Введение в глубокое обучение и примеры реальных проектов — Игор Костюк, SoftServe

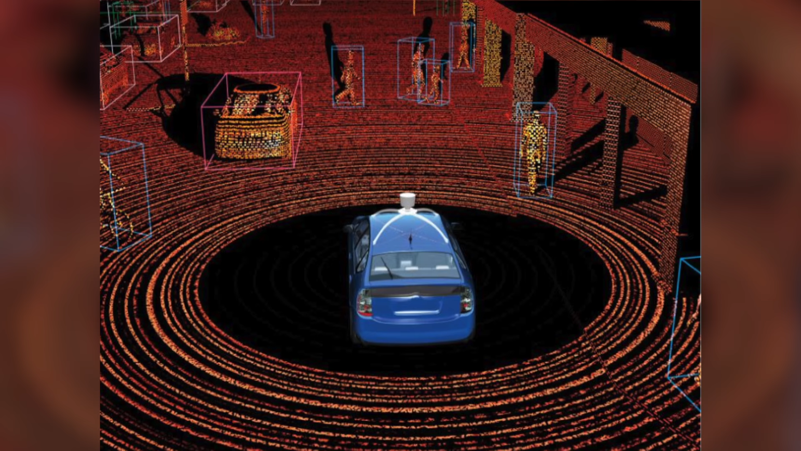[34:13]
данные следара выглядят вот так, вот они довольно страшные. Вам нужно классифицировать, что за объекты вокруг вас, то вы можете обучить ваш автомобиль ездить в определенных условиях. Ну, тут еще довольно просто, здесь даже человек может понять, то, например, в таких данных следара очень сложно определить, что это за набор точек, и тут тоже нам могут помочь нейронные сети, которые будут определять и классифицировать объекты.
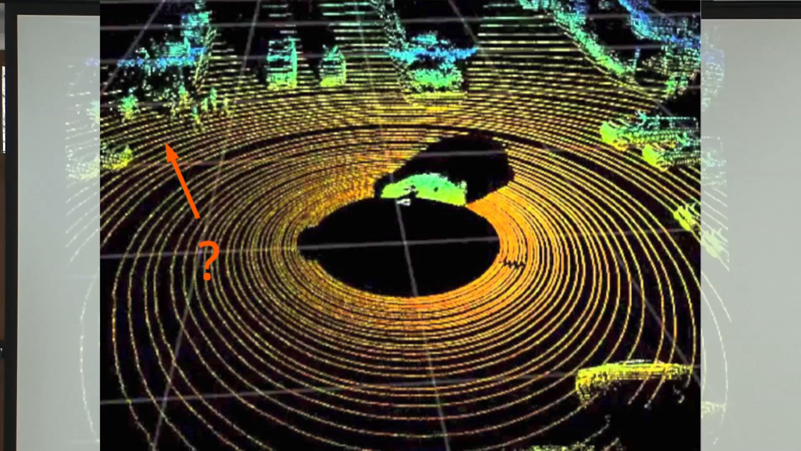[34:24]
Я знаю, что вот есть компании у нас в Киеве, которые чем-то похожим занимаются, и лучше всего у них получилось, у них лучше всего обучился чувак, который долго смотрел на эти снимки, определять, что он видит. Он мог по набору точек сказать, это кирпичная стена или бетонная. Просто Image Recognition это одна из штук, в которой мы тоже делали демку. А можем, кстати, демку запустить? Попробуй запустить, я пока расскажу.